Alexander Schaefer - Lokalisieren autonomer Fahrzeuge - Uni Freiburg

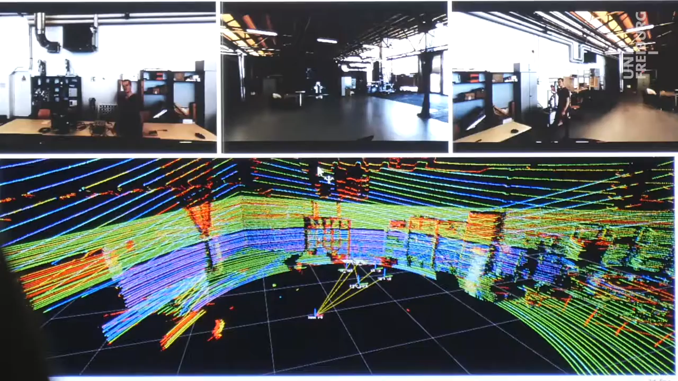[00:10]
Alexander Schäfer entwickelt an der Uni Freiburg ein schlankes System, mit dem man präziser als mit GPS die Position eines Fahrzeugs bestimmen kann.
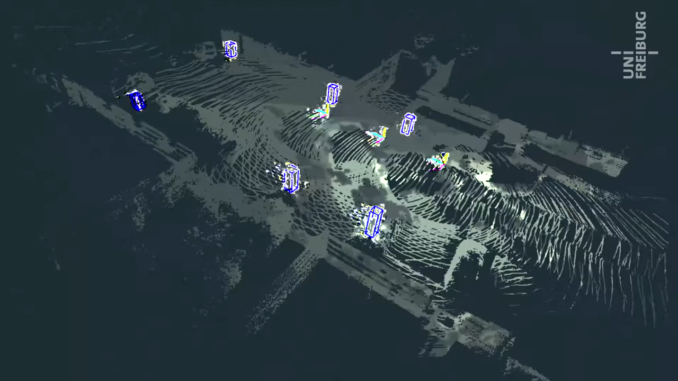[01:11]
aus unseren Sensordaten extrahieren und dann die mit der Karte abgleichen, die wiederum auch nur aus diesen Zylindern besteht.
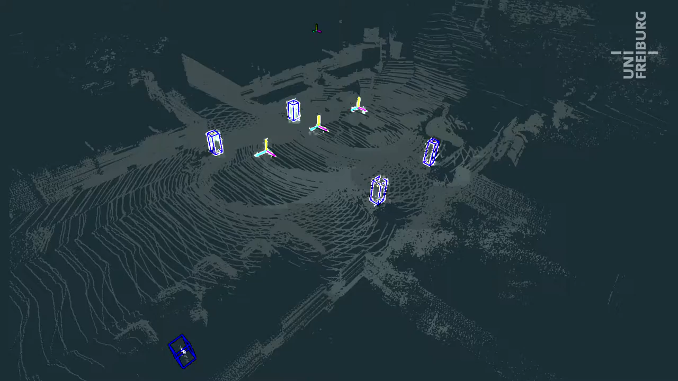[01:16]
Übliche Karten haben sämtliche Details verzeichnet.
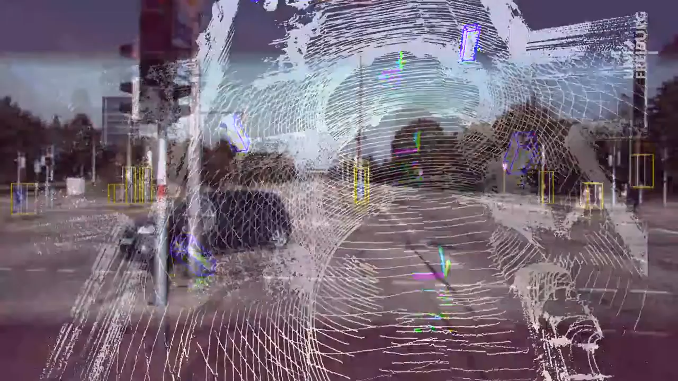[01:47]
Wir benutzen Zylinder, weil die Schilder,